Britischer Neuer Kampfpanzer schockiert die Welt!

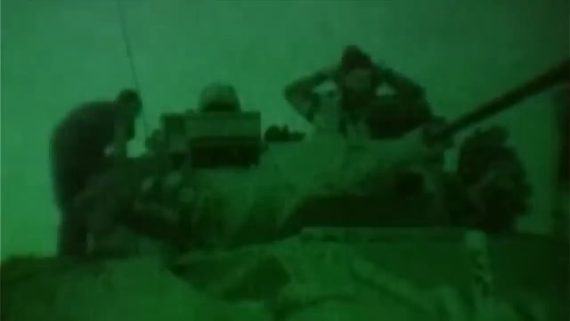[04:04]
Für den Einsatz bei Nacht ist der Varrier mit einem Wärmebildgerät ausgestattet.